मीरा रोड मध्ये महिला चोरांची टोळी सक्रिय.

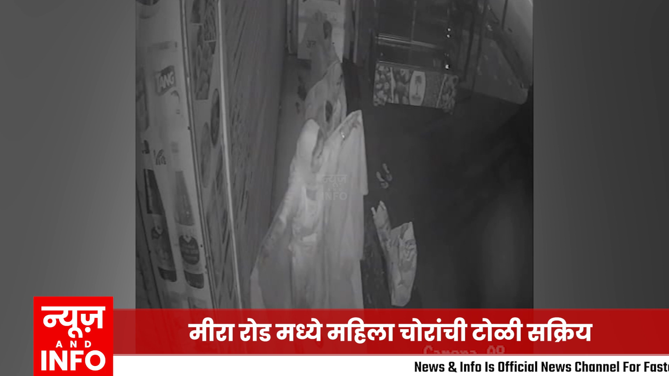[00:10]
चोरी केलेची घटना CCTV कैमेराद कैज जल्या है या संधर बात नयान अगर पोलिस
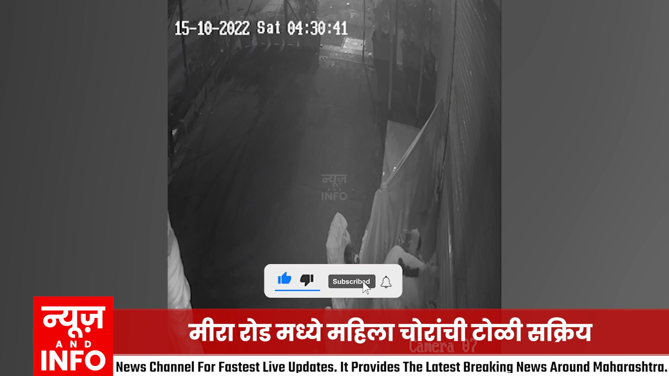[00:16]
ठालाद गुन्हाची नोद करने ताले चोन अध्यापही आरोपी फरा रहेत मिरा रोड एते वोक
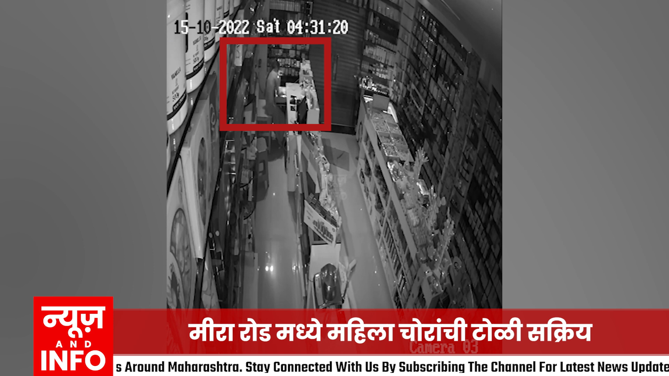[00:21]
हाट रोगनालाया जवलेल मधीना मेडिकल चे दुकानाथ 12 सान पुरवे मध्धरातरी चोरी जाले